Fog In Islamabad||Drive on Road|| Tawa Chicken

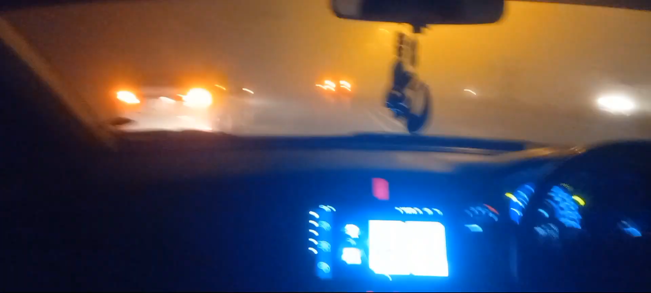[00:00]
اسلام علیکم فرینڈز ویلکم ٹو ڈی ٹو ورٹو ورڈ آج ہم اسلام آباد کی سڑکوں پر جہاں آج اسلام آباد میں دھوند نے اپنا راج کیا ہوا ہے جس میں بہت اچھا ویدر بنا ہوا ہے بہت ہی اچھی موسم جس میں گاڑی کی ڈرائیو کا بھی بہت اچھا مزہ ہا رہا ہے تو آج اس موسم کو انجائے کرتے ہوئے ہم جا رہے ہیں
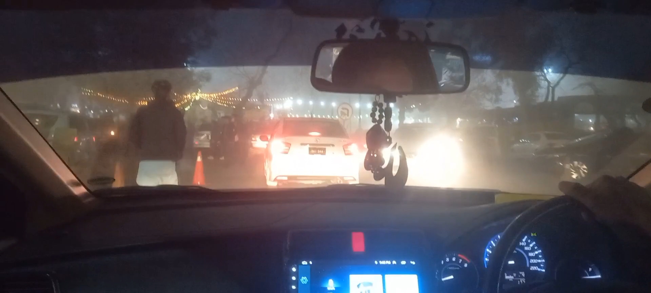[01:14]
وہاں پر ایف ٹین مرکز میں اور یہ ہم ایف ٹین مرکز پہنچ گئے ہیں پارکنگ ابھی ہم دھون رہے ہیں پارکنگ پہ لگائیں تاکہ گاڑی آرام سے سکون سے لگا کے پھر ہم یہاں پر اچتوہ چکن کو ٹرائی کریں